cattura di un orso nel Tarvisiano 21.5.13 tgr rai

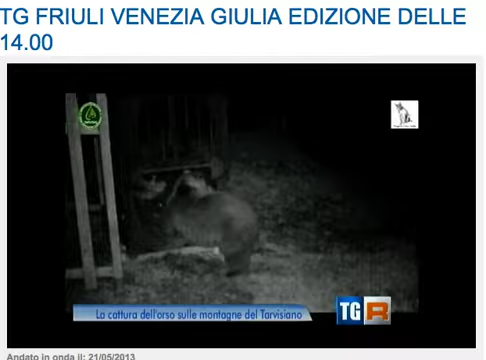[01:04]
poi c'è una trappola a scatto, praticamente si chiude e l'animale poi dopo si ritrova dentro senza nessun tipo di ferita. È stato possibile stimare la popolazione degli orsi in Friuli Venezia Giulia?